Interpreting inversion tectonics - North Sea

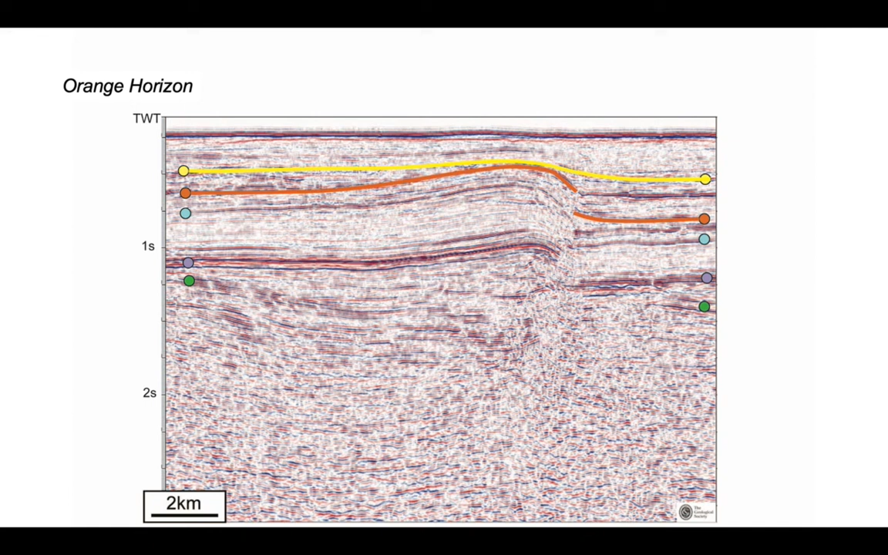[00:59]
So this horizon has been faulted, but what type of fault are we dealing with? Well, let's construct the regional for this brown horizon. There it goes. So you can see on the left hand side of the break in that horizon, which we assume is a fault, the orange horizon has been elevated above its regional.
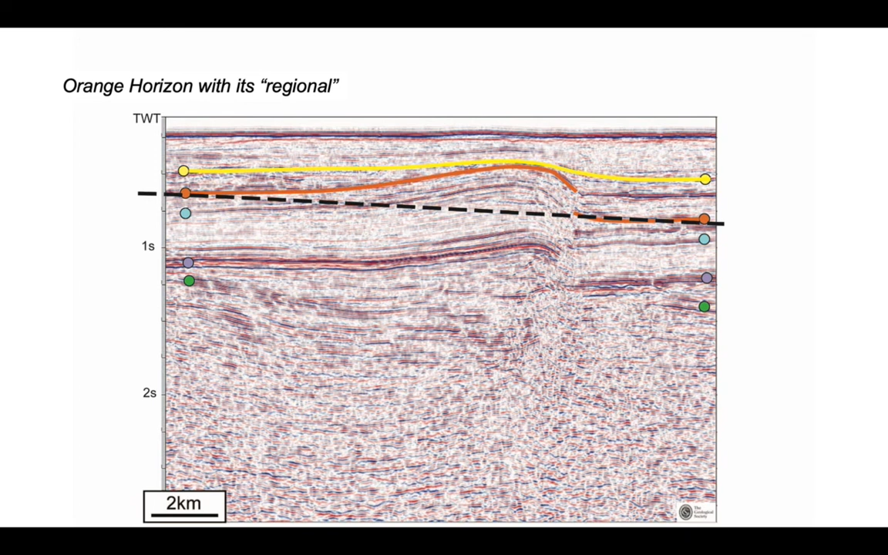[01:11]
Okay, now let's do the same thing for the next horizon down. So here's the continuity of the blue horizon again, which appears broken, presumably by a fault.
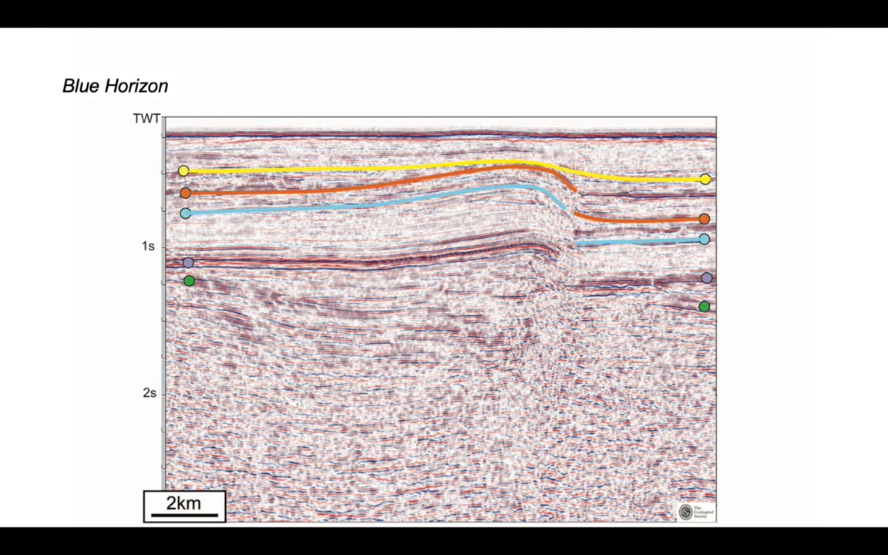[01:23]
So let's again construct the regional for the blue horizon. There we go.
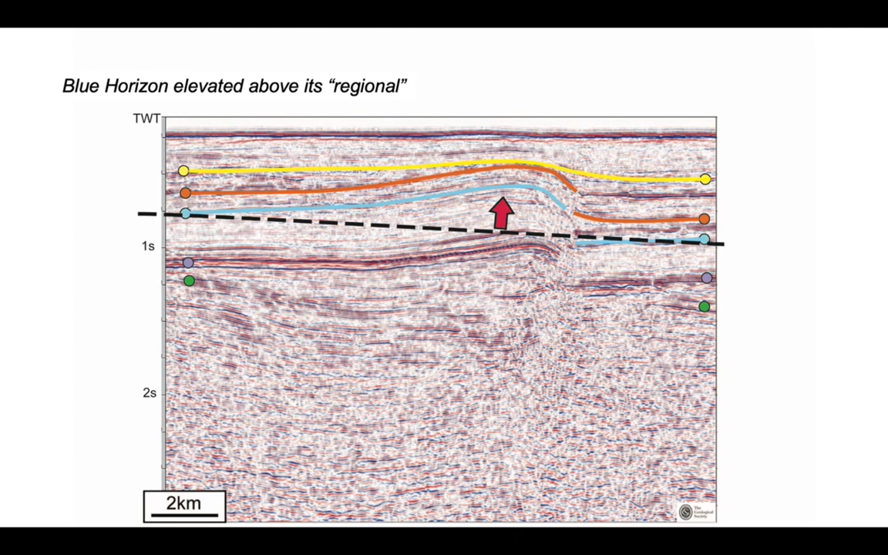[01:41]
There's the mauve horizon, broken by a fault. There's its regional. And again, the mauve horizon has been elevated above its regional in the vicinity, particularly on the left hand side of that fault break.
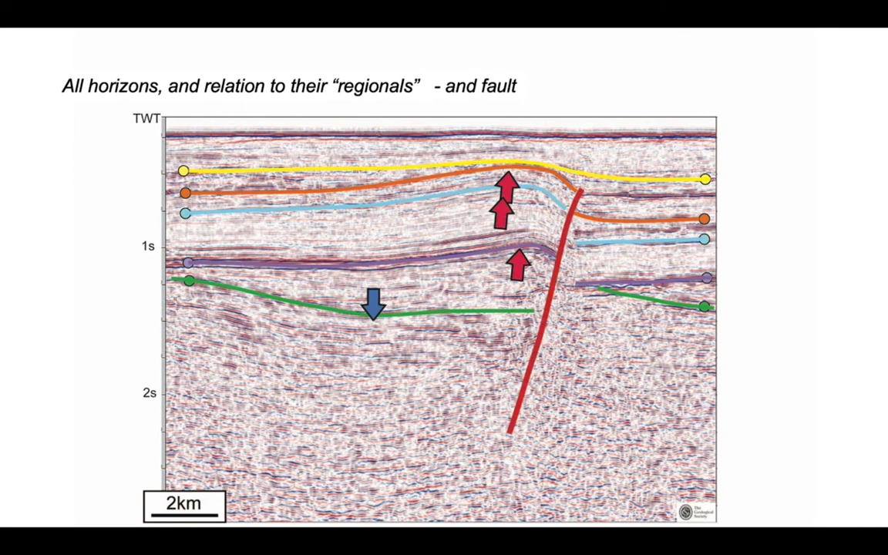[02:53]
The hanging wall side of the fault has gone both up and down. And we can infer that it's got first went down and then more recently has come back up again. It's inverted, started off as a normal fault, and then moved later as a thrust fault. And we know that the movement is later a thrust because the yellow horizon has been pushed up a bit. So let's just tidy up our interpretation.
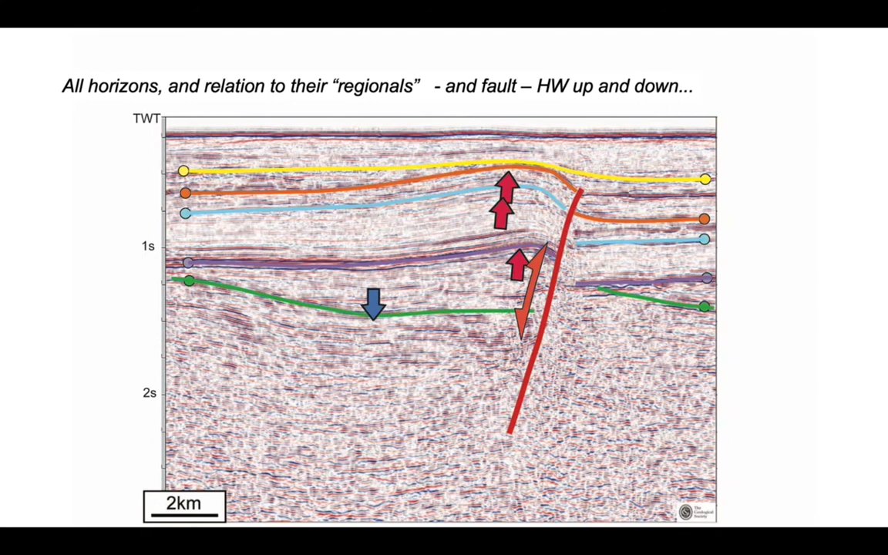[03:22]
Snap the horizons to the faults. Snap our horizons to the fault. And just reiterate that this fault acted as a reverse or thrust fault, recently deforming the yellow horizon, but started life as a normal or extensional form.